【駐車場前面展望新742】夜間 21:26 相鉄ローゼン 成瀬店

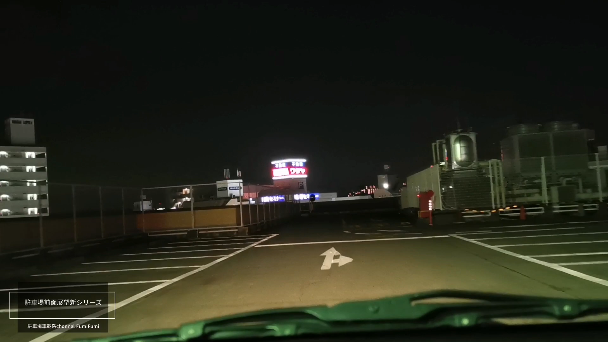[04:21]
よいしょ。よいしょ。にしてもスロープが黒い、スロープが暗いな。